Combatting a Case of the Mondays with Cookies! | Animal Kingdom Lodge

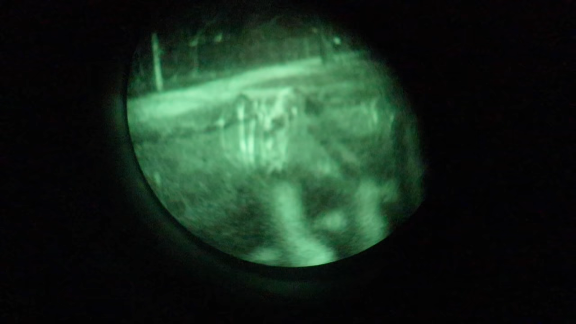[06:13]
Can you see it? I'm probably getting the lens so dirty, but there's a gazelle-looking thing right there.
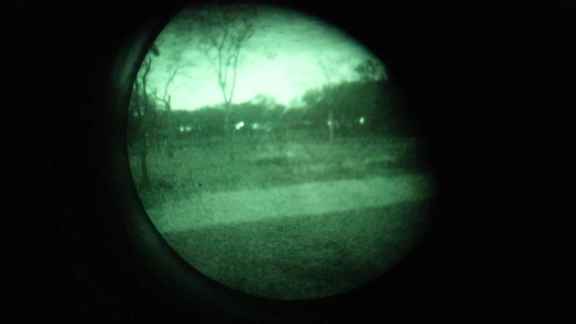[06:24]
I thought I heard something over there.
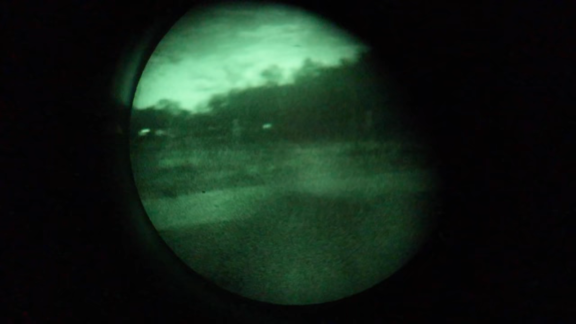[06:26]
Look at this, a nighttime safari. I didn't even know there was a thing. There is the gazelle-looking thing right there.